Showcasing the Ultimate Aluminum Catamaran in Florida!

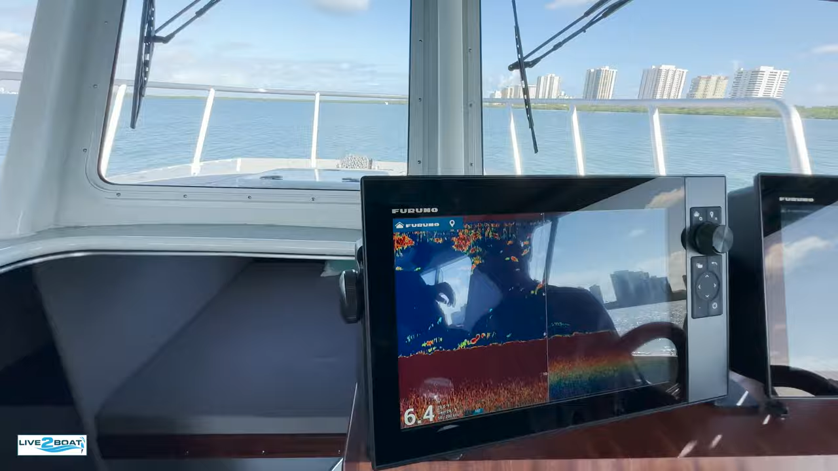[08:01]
Yep. Side scan in the middle. Side scan in the middle. This is Fruno's brand new side scan just came out this spring.
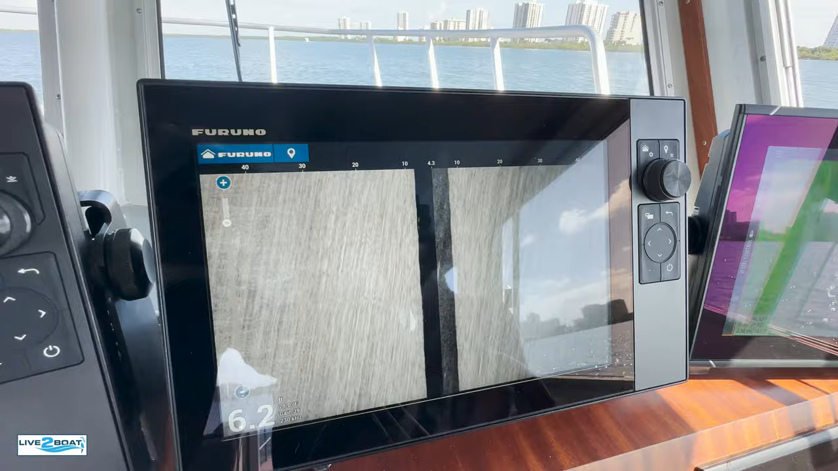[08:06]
And then you're mapping on your Simrad. Look at the detail there.